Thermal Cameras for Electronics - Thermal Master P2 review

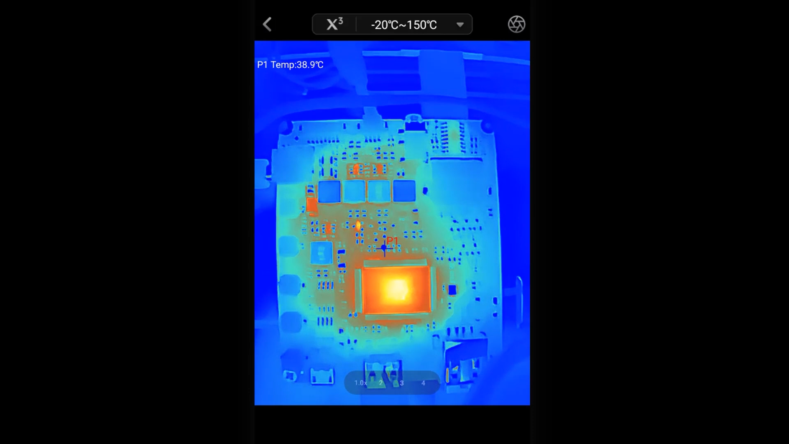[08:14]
On screen: spot 38.9°C
Some of these cameras do operate at quite low frame rates. But this 25 frames per second then will give you a relatively smooth update of your image and of course is ideal then for scanning around either your circuit or as we'll see later sort of various other scenes.
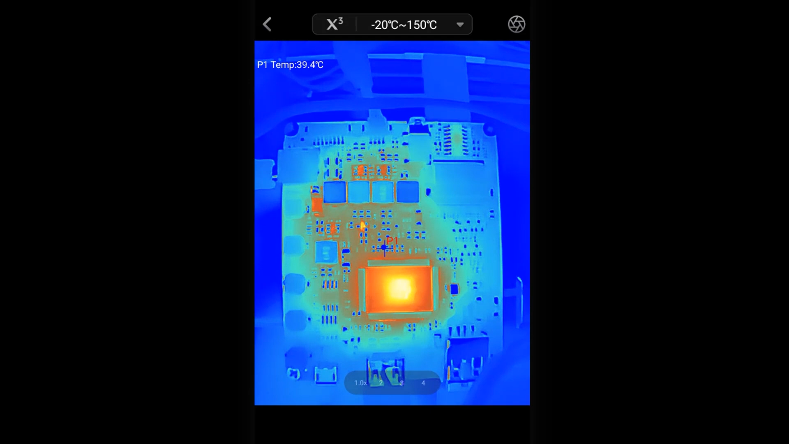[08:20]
On screen: spot 39.4°C
They've also managed to keep the power usage pretty low and the camera only takes 0.3 watts.
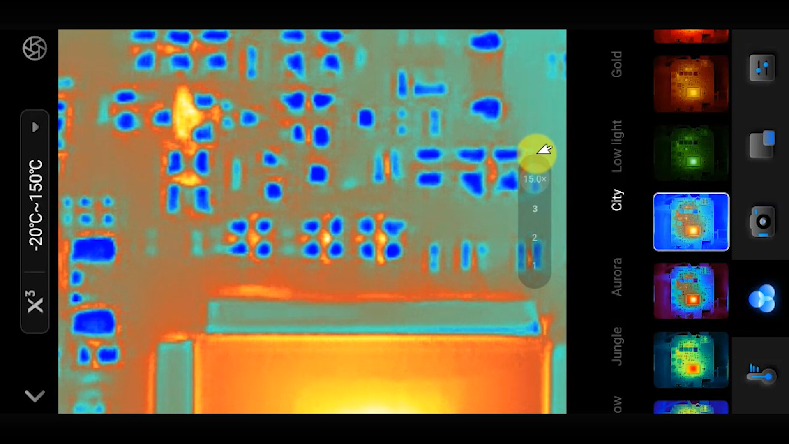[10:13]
and that will allow you to do a digital zoom up to 15 times. Now this is great for focusing in on a particular section of your circuit board but again it is only magnifying the existing pixels rather than giving you an actual zoom where you'll get the full resolution spread over that smaller area. Now with this camera the minimum focusing distance that I measured here is is around about 10 centimeters or four inches so it is a little bit far away if we're looking at very detailed electronic work so it can be a little bit more difficult to identify an individual surface much so if you have a number of sort of like
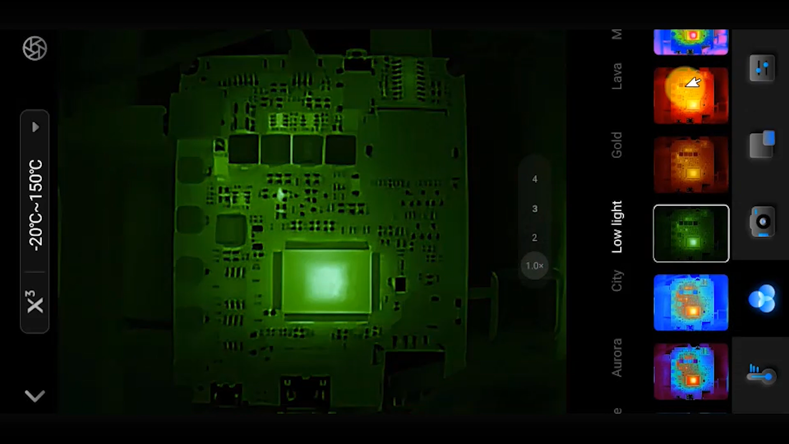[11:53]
basically sort of various color variations and there's one here at the end which of course is labeled as medical and that's probably the one which we're all most used to seeing. But there are then also a couple of more diagnostic centered themes which help you more easily see the problem areas. So for example this one here which I find very useful it uses white for cold or normal temperature areas and then uses shades of red for those areas which are over a certain threshold value and this then makes it very easy to spot hot areas and components in your circuit. It sort of takes away all of the sort of clutter of varying temperatures and really just allows you to focus in on what's actually really hot.
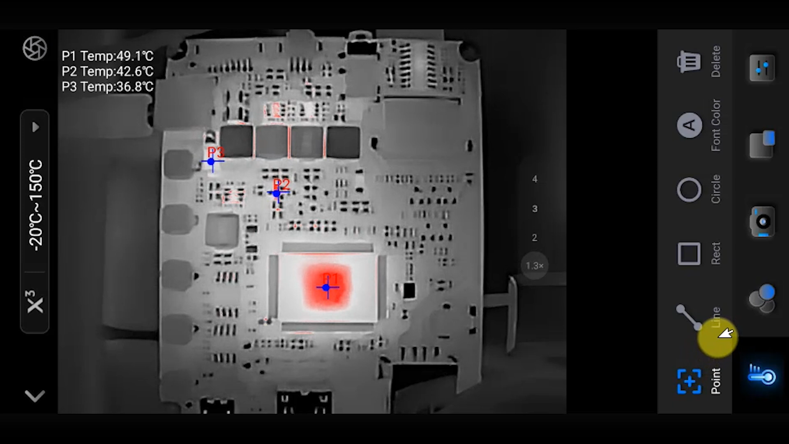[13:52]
handy tool for seeing what happens when certain things are going on in your circuit. Now some of the other tools you can see here are image base measurements and and that will then allow you to select an area in which you're interested and the system will then report back maximum temperatures in that area and average temperatures. You can then use sort of squares and circle areas or you can just draw a line across a part of your circuit and it will then give you so almost like a temperature gradient across that line. So that really gives you a good set of tools to help you monitor and diagnose your circuits. As I say
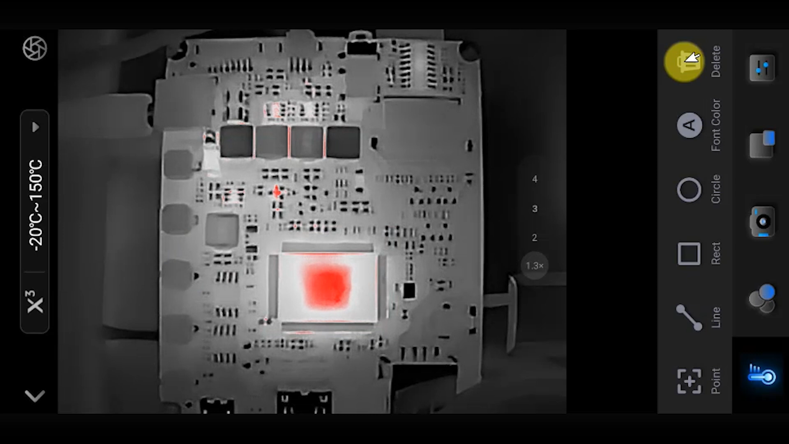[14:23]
excess heat does become sometimes a really good indicator that a particular component or IC has failed and is now
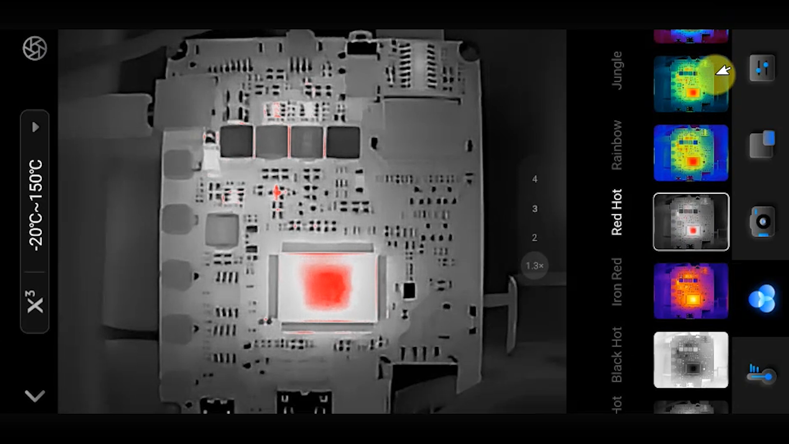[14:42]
becomes a great general purpose tool for anything that really involves the heat heat generation or heat dissipation. So here in the UK we don't have we don't have great extremes of weather to be honest but we do have prolonged cold spells and with the cost of heating these days it's actually important to make sure that your house is well insulated.
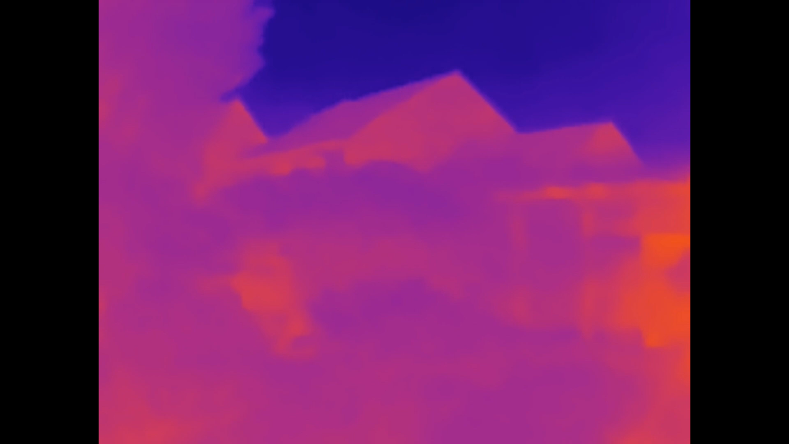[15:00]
So here I'm looking at my own house in infrared and
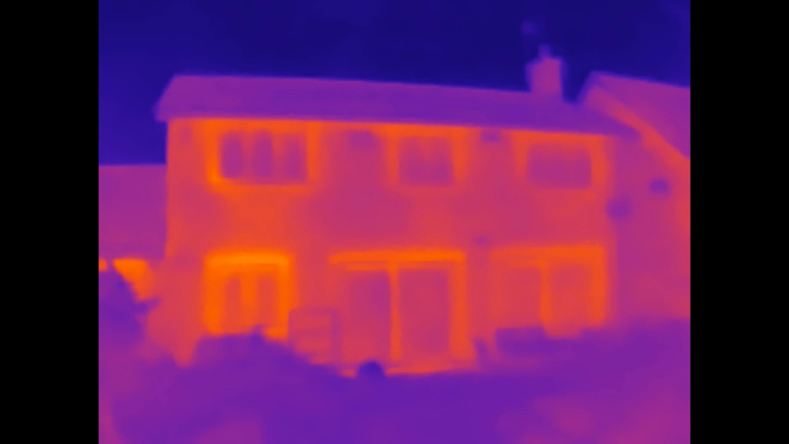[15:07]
it really does show up where the heat in my house is actually escaping.
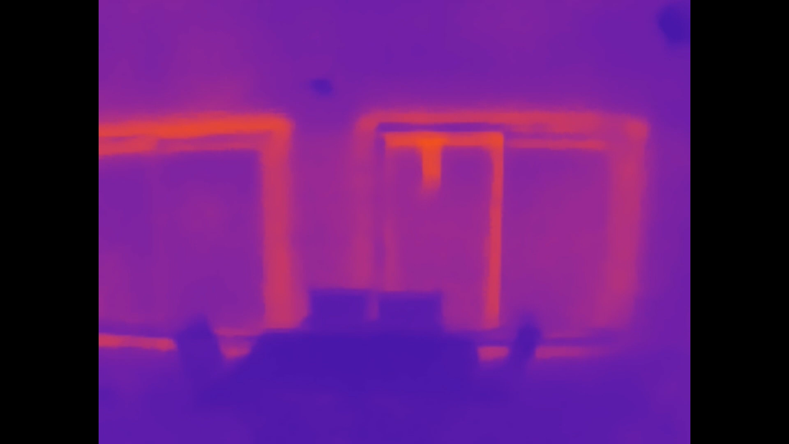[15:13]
As you can see the windows and doors are the worst culprits especially around the door frames and so on and the window frames.
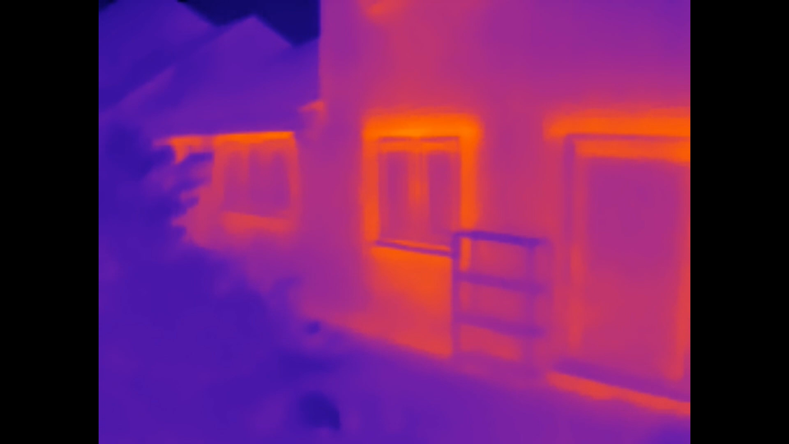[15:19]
In my house we do have pretty good wall insulation so you can see here although the walls are slightly hotter than
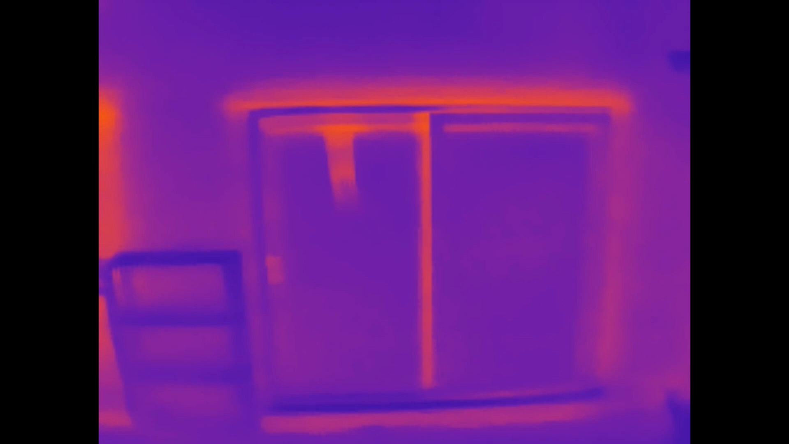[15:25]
sort of the surrounding areas it's not excessively and you can see here we do have good loft insulation
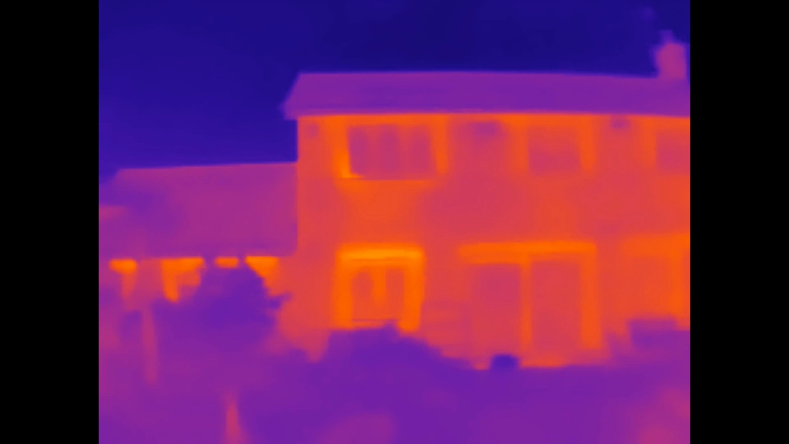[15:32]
so the roof itself is not emitting too much heat. So that's a good sign for us there. So in those sort of terms I think my house is reasonably well covered. We can of course then move inside the house and of course sort of heating and plumbing is another great application for these devices. So if you examine your heating or water pipes you can actually see where the heat is going or not going.
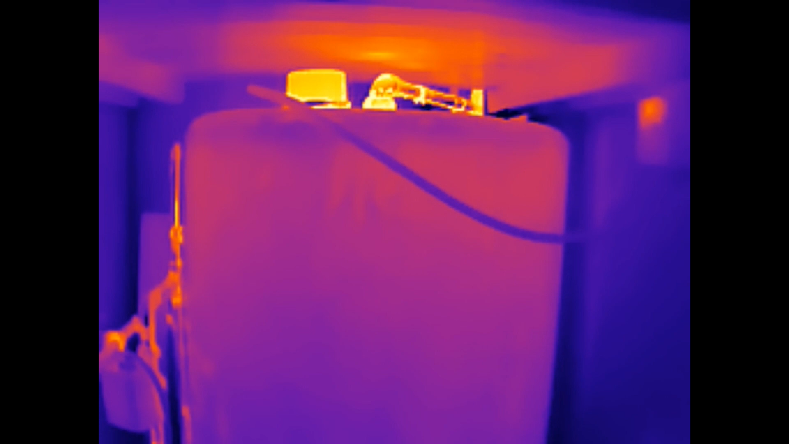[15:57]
So if I have a look in my airing cupboard here at my hot water tank we have this lagged with an
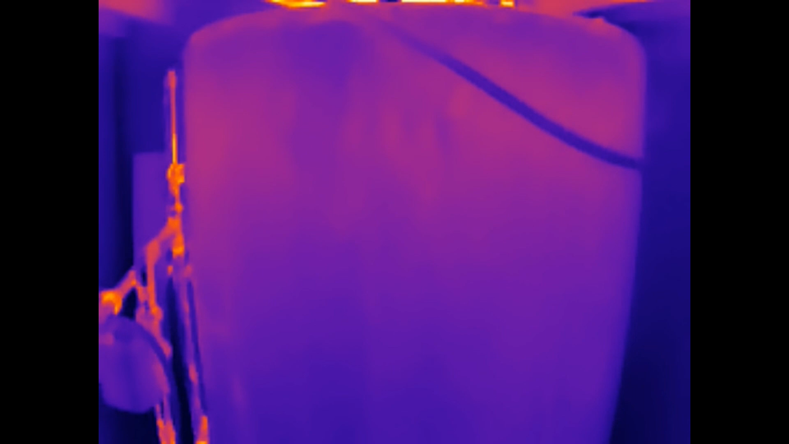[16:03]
insulation jacket and you can see that that is actually doing pretty good. So you can see here the the heating pipes to the side which are actually carrying the hot water up into this area though those are of course hot because they are of course are metal carrying hot water and you can see those then as as the sort of glowing
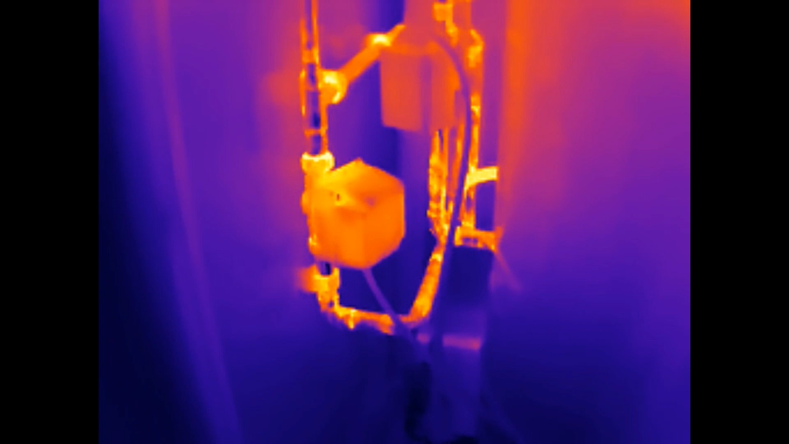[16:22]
areas but if we do look then at the actual water tank itself you can see that that's not as
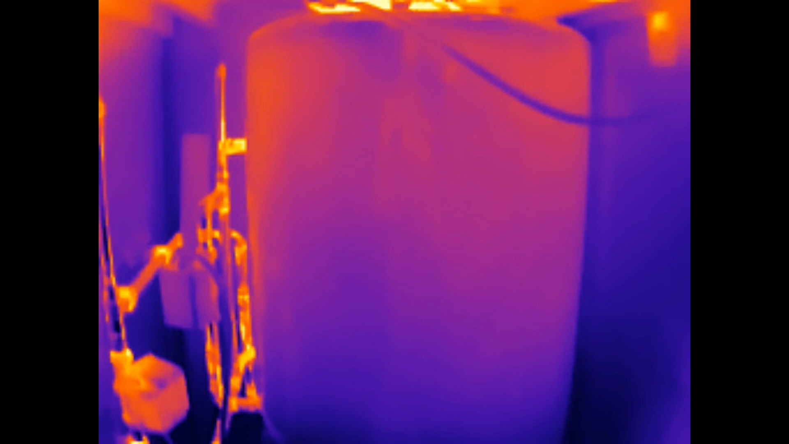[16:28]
hot so it is actually keeping the temperature in quite well so that gives us a good idea here. I can also then start looking at some radiators and you can see here so so these radiators are actually at the moment when I'm doing this they're in the process of cooling
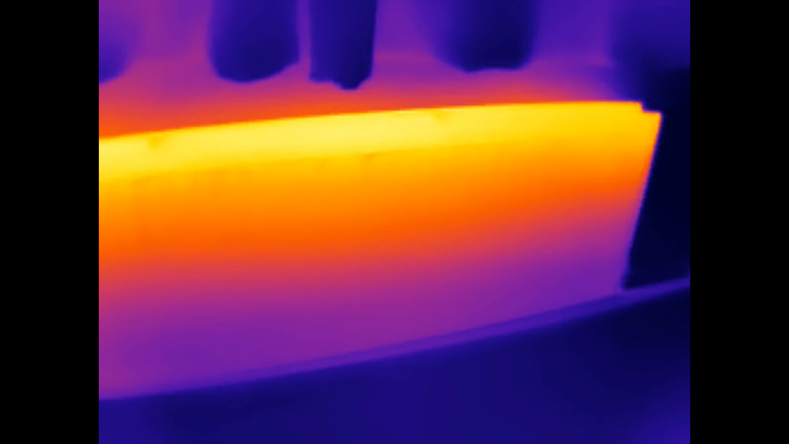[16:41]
down but you can see there that we do have the hot water in those radiators and rising up to the top but it
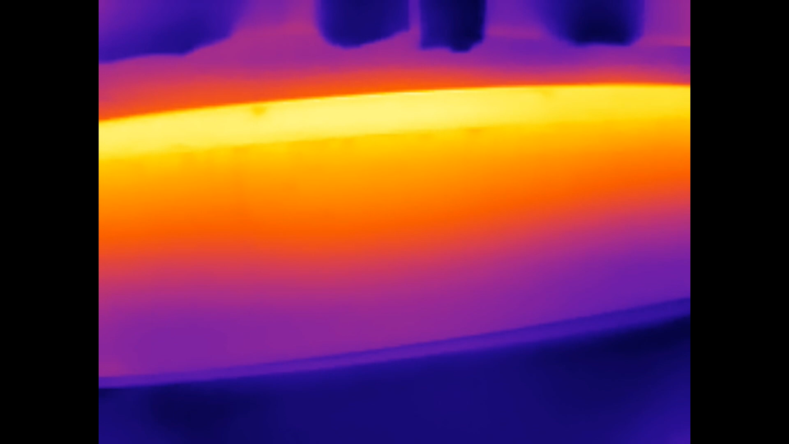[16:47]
is actually getting to the actual top of the radiator so we're not getting any sort of air pockets in those.
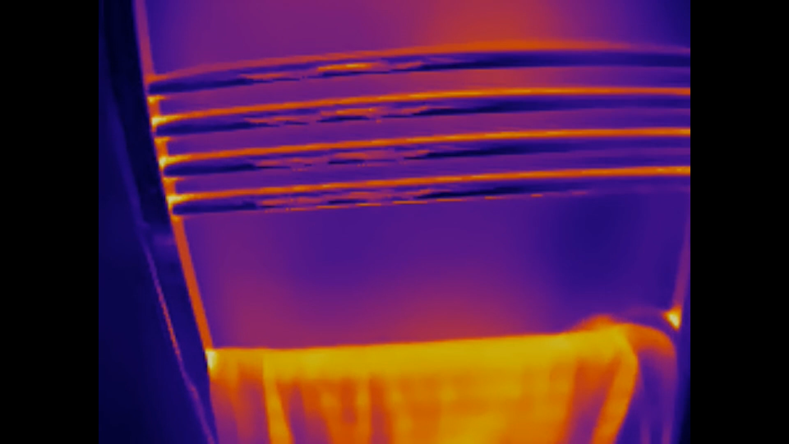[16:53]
If I do have a look at one of my ones here in the bathroom and this is where we can see sort of where the emissiveness of the material does come into into play where we're not getting a very good
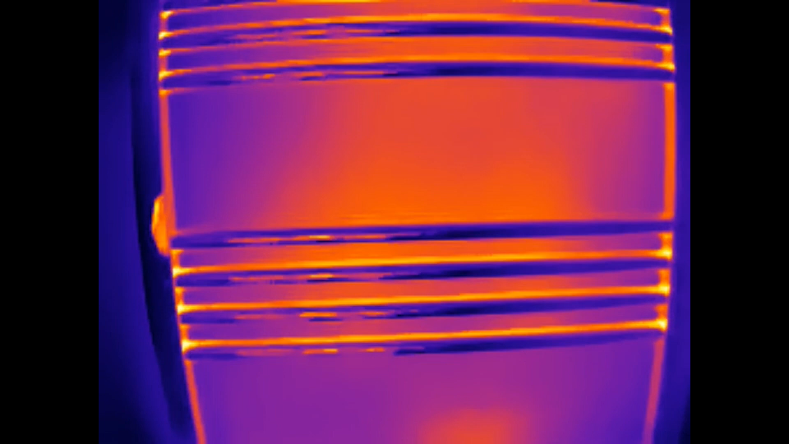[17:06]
reading on the on the chrome plated radiator here but again if we do have a look at the effect of the
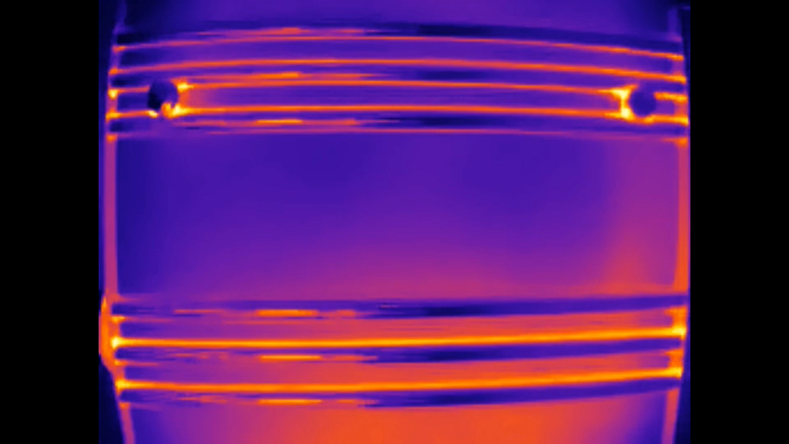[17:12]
radiator on the wall behind you can see that it's obviously been heating up the wall on these lower areas on
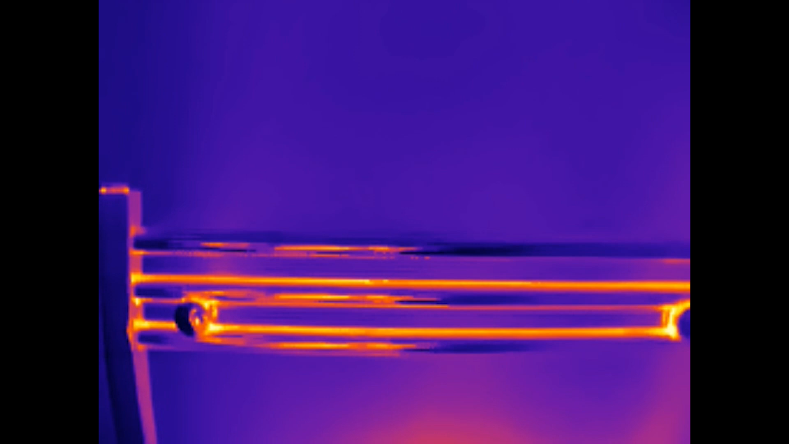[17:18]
this radiator this top section of radiator here you can see that the the background wall isn't quite so hot so
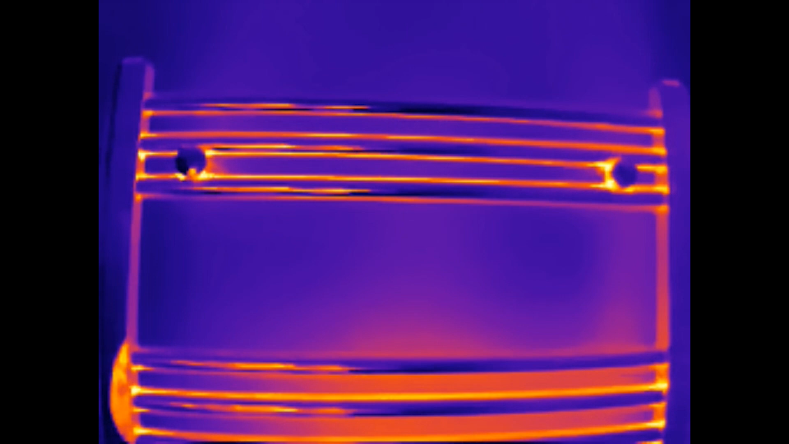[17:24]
perhaps I may have a bit of an air pocket in that region and again actually holding on to it it does
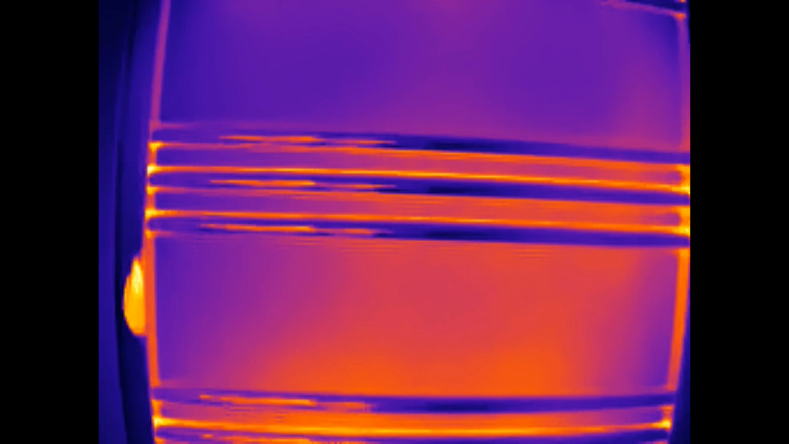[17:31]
feel slightly colder than the rest of the radiator when of course it should be the hottest point being at the top.